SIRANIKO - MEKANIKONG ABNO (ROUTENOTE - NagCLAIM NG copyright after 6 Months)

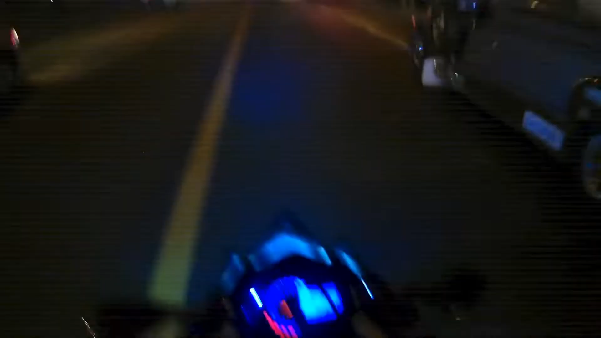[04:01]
Ay nako, anyway, so andito na naman tayo sa EDSA. Yan ang purpose ng EDSA. Pero chill muna tayo. Lagi tayong ganito, chill ride muna. Kasi mayroong mga tamang oras at tamang lugar kung saan pwede ka magmatulin. Diba mga ka-hardcore? Chill lang muna, chill. Ay nako. So ayun, nandito na tayo. Lampas na tayo ng MRT, LRT.
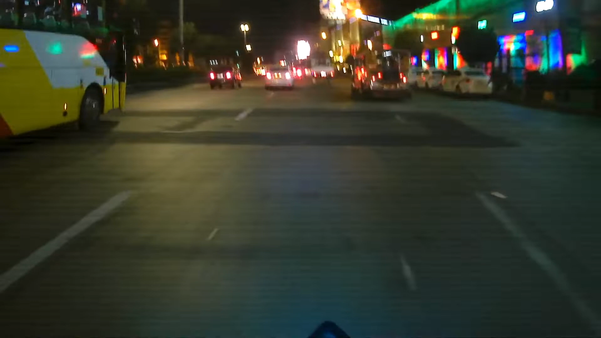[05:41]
So anyway, dito na tayo sa EDSA Complex. Yun ba, ganyang bumbahan. Ganyan ang mga ayos. Ayos ka dito.
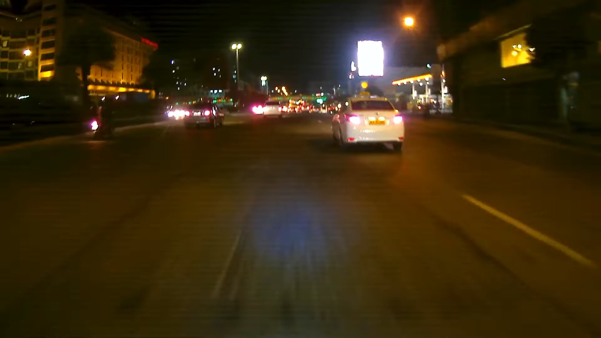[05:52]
Okay na, okay na, okay.
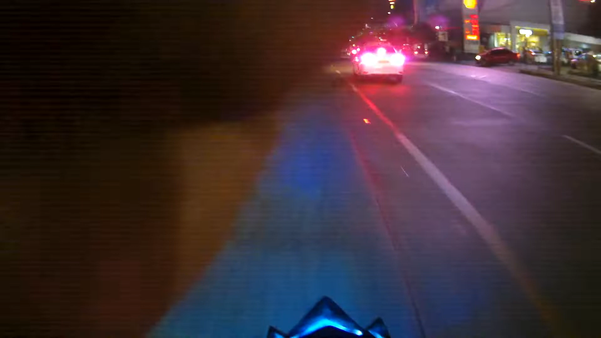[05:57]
Okay. So yun, dito na tayo sa Bacolaran. As usual, ganitong oras dapat supposed to be traffic, diba? Yung, kita mo yun, sininyas mo yun, dun ako dadaan.
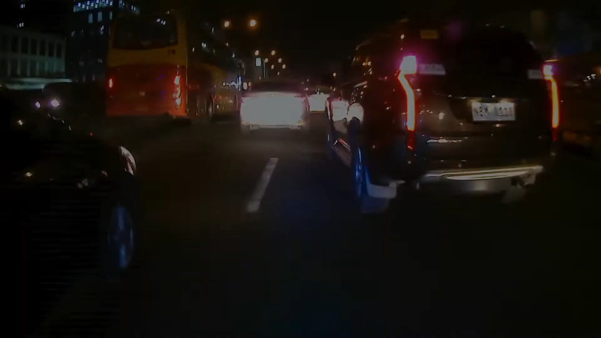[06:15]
Shell Residence, dito na tayo sa may MOA. Okay.